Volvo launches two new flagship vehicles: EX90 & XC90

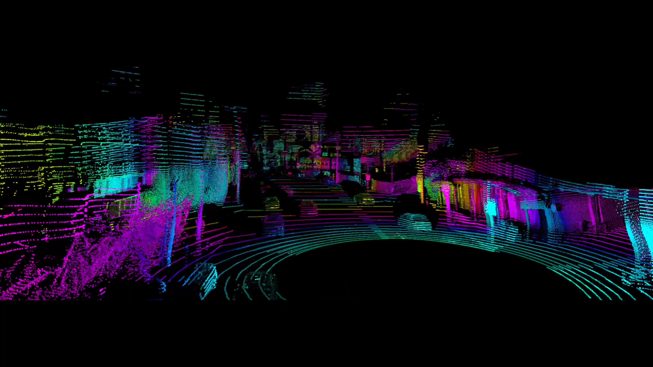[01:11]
It uses pulse lasers to measure and map three-dimensional space to identify objects and surroundings in real-time.
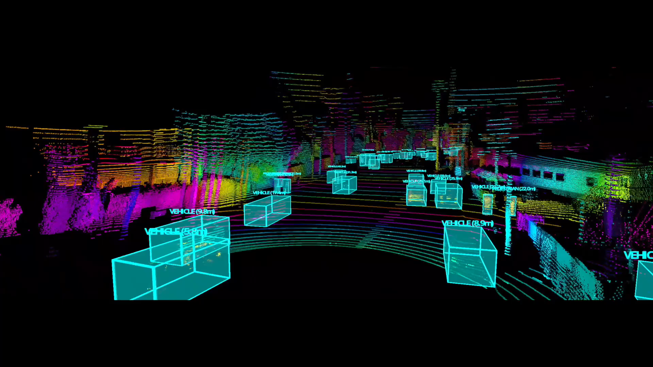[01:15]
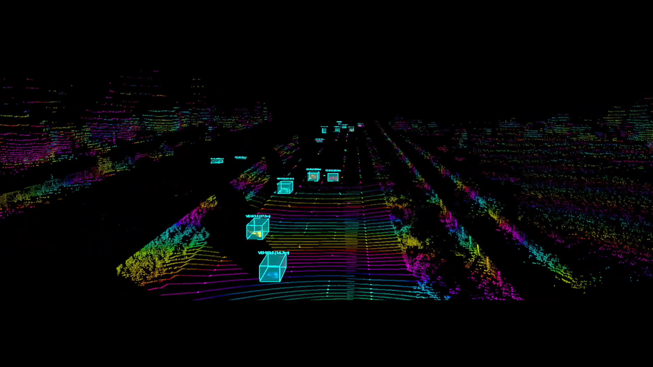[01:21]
In the dark, it can differentiate between pedestrians from up to 250 metres away and hazards like a pothole to
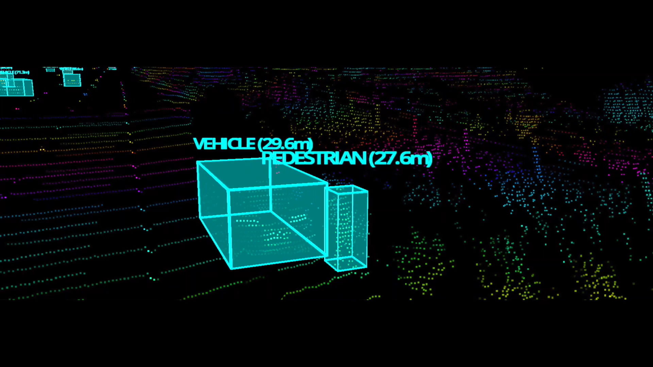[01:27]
120 metres away and alert the driver,